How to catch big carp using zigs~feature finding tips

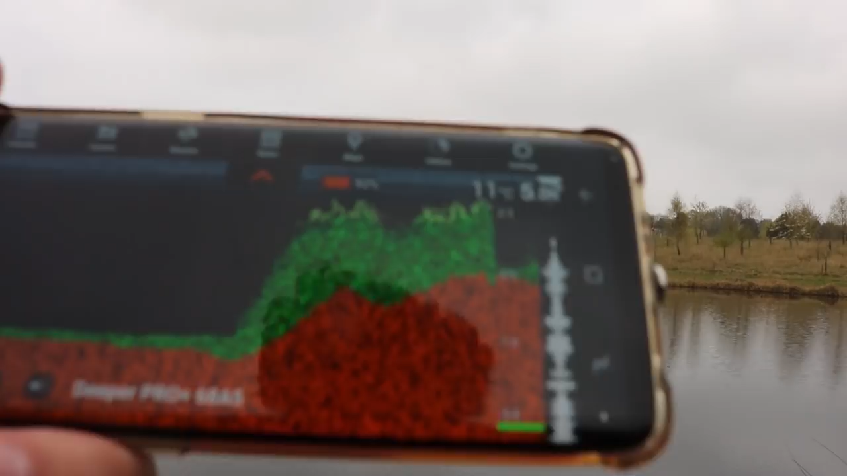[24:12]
That's where it was all night anyway. That. Right on my spot, that. On my zigs. Clean there, though. Yeah, that drops off there.
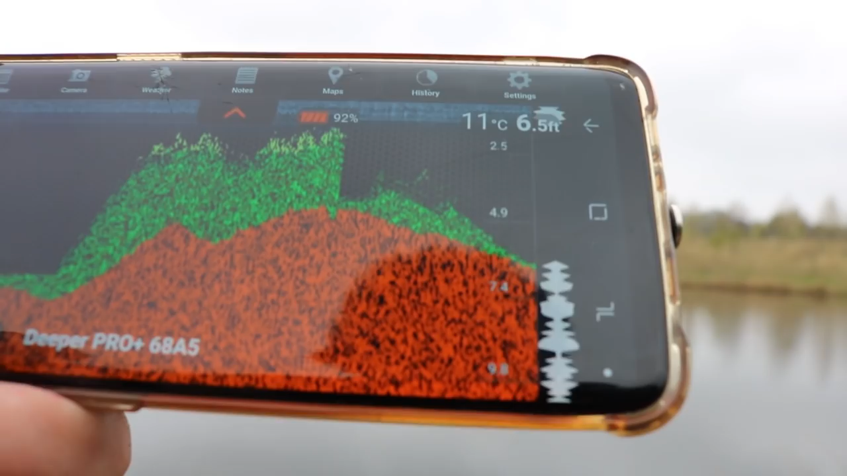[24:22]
On screen: depth 6.5 ft, water 11°C
Yeah. You've still got six, near 7 foot there. Yeah.
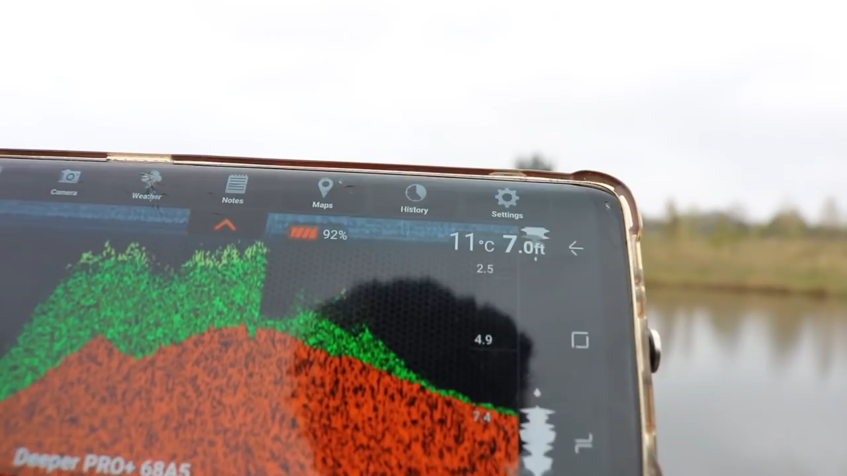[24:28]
On screen: depth 7.0 ft, water 11°C
That's ridiculous.
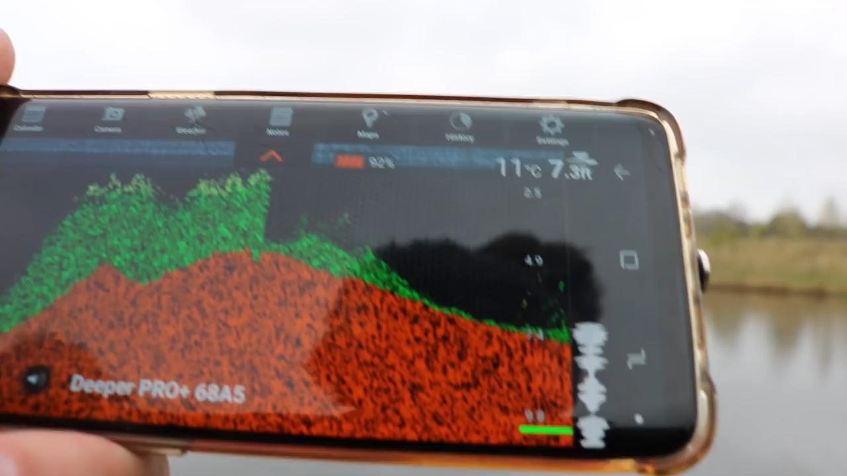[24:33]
On screen: depth 7.3 ft
That's where you want to be, mate. On the top of the shelf, where you landed, Craig.
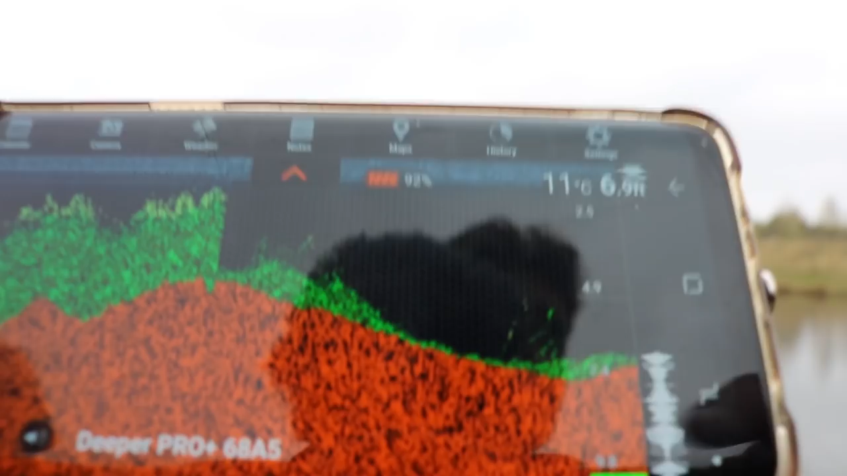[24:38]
On screen: water 11°C
Yeah. See that fat bit there? Yeah. That's where you want to be, mate, with a zig.
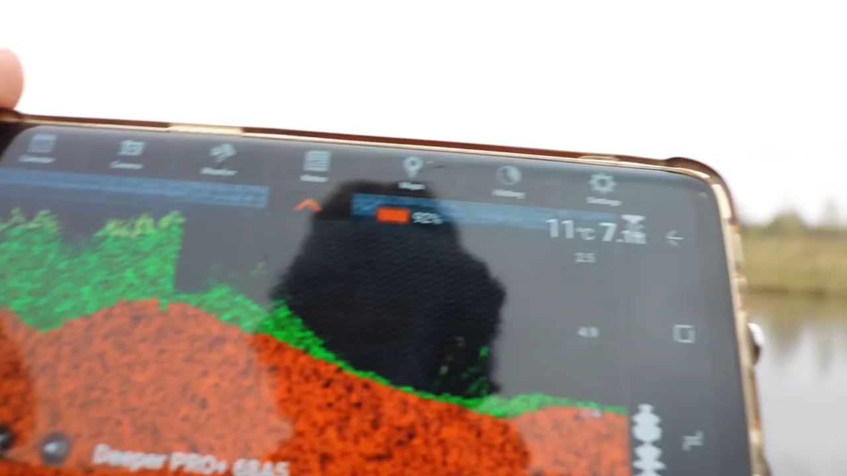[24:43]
Well, see, that's where I was last night, but what going on?
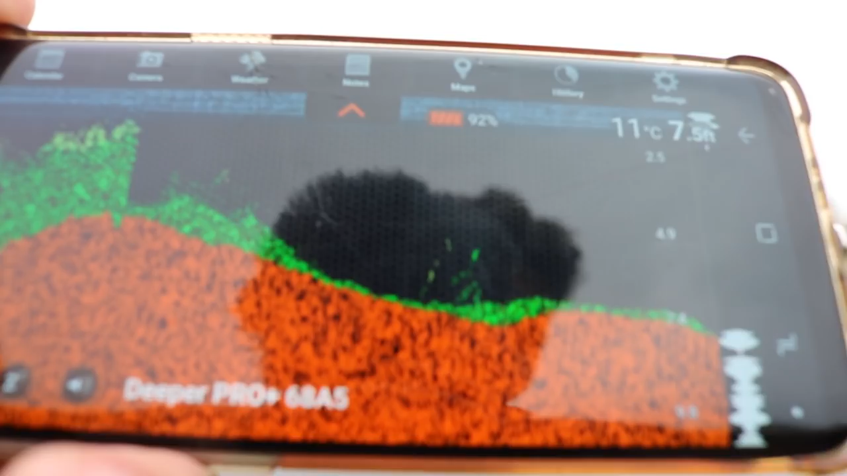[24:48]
On screen: water 11°C
What do you know, 7 foot? Oh, you've got a little plateau there as well.
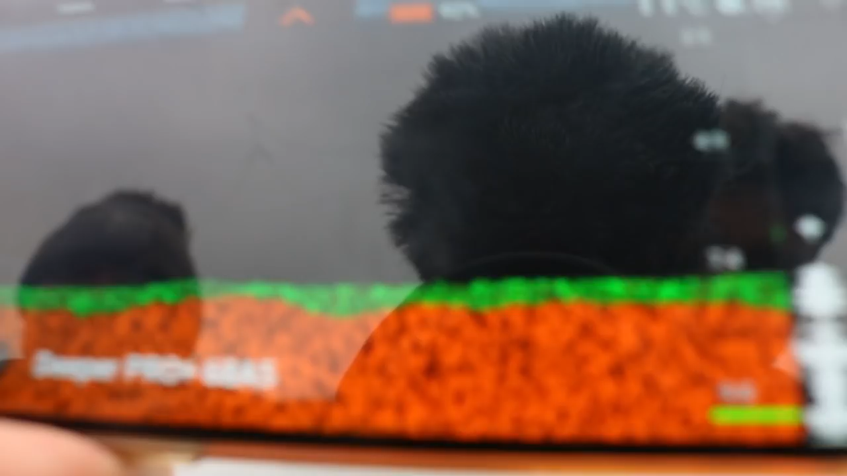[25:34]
I was about to touch it at weed now, aren't we? Yeah, there we go, look.
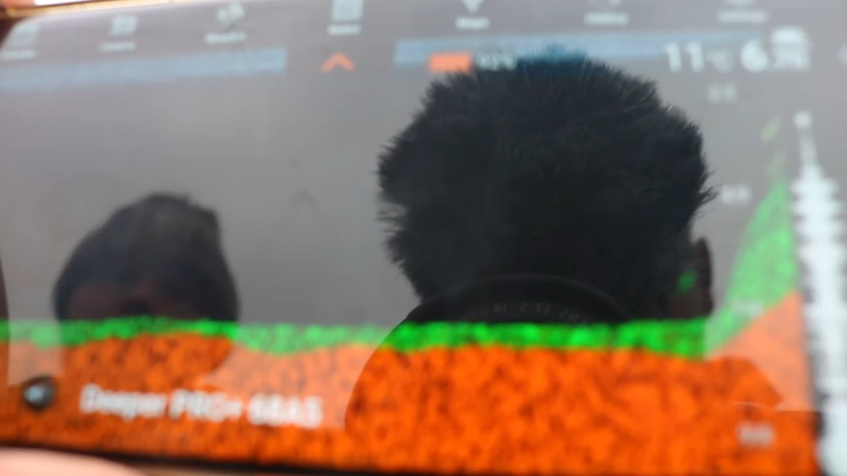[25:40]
On screen: water 11°C
Everything that we worked out with Lev yesterday, mate, we'll bang on. So that's a good sign, isn't it?
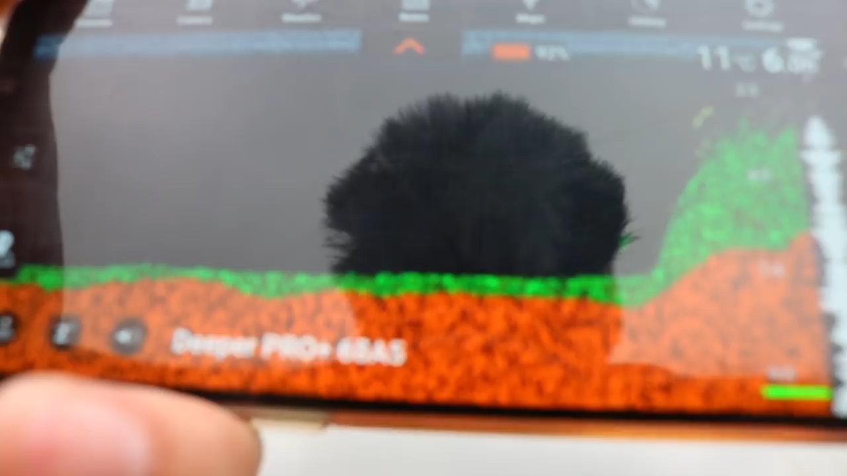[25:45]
So is it shallower up into that little bay? Let's have a little flick in that little bay. What the hell's going on down there?
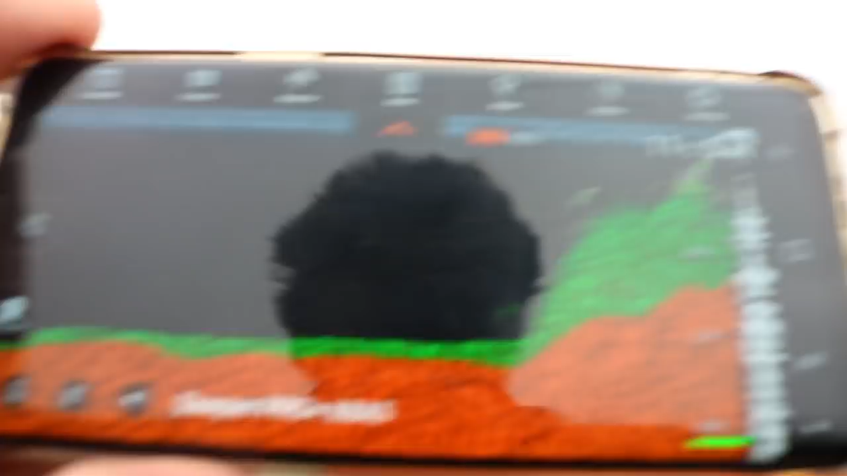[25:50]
I'd better show him, mate. It's a little show over there we have. Yeah, right above weed bed, the usual.
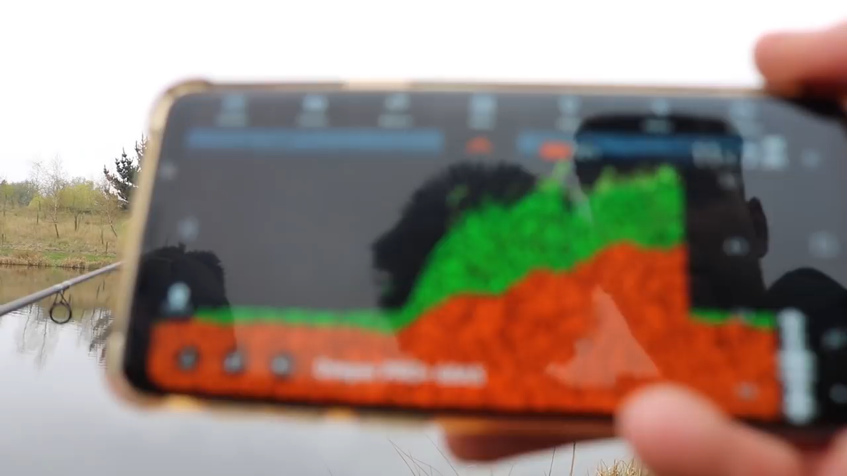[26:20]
No, oh, that didn't look. 7 foot deep. Straighten it 7 foot. You must be in a foot. This is higher than it normally is, this, here.
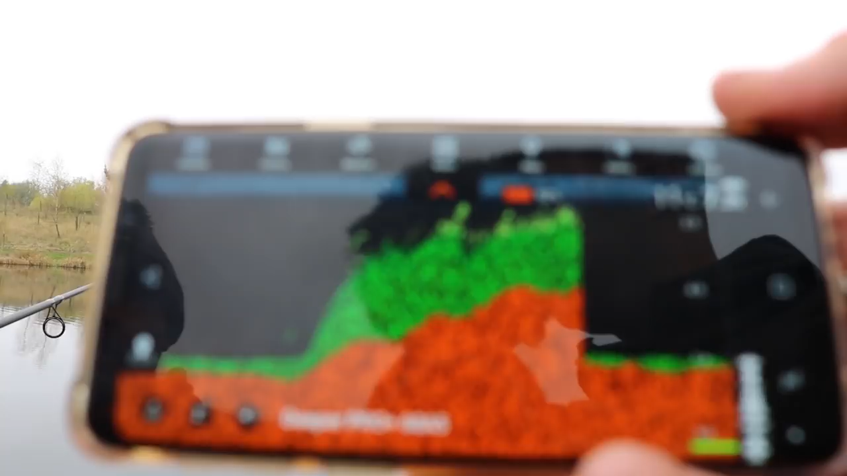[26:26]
Well, it's the highest I've seen at this, in terms of water.
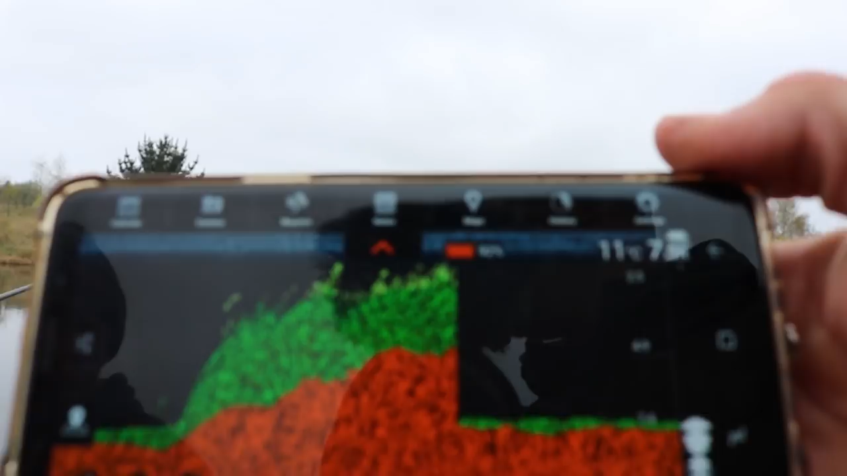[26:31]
So I've got one fish out in front. But we're not using it for looking for fish. No. We're just feature finding this morning, just getting a map of this swim.
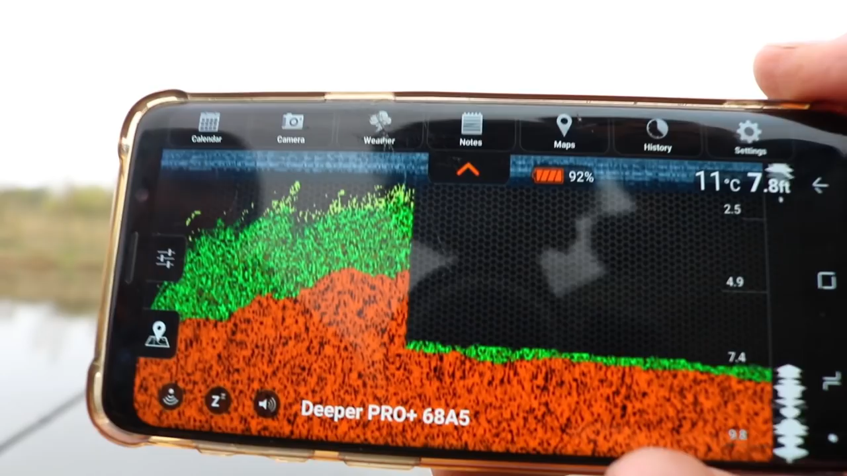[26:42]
On screen: depth 7.8 ft, water 11°C
I'm impressed how accurate we've got that, with lead.
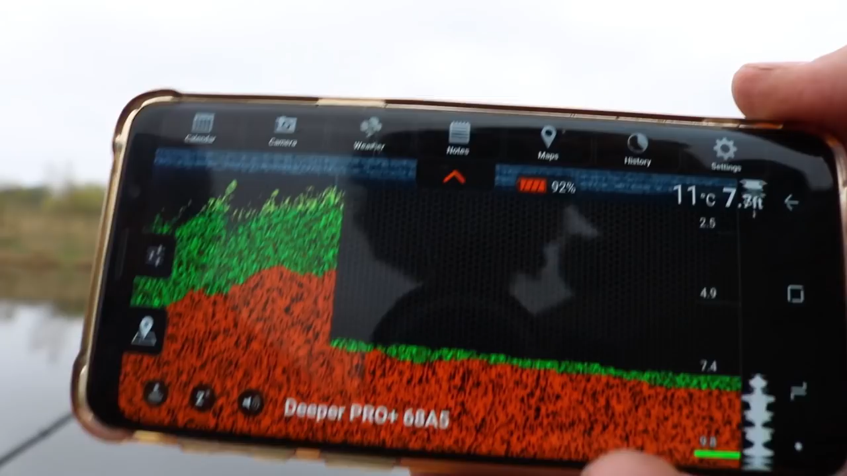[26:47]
On screen: water 11°C
So there you go, guys, save yourself £200 and go buy a fucking lead.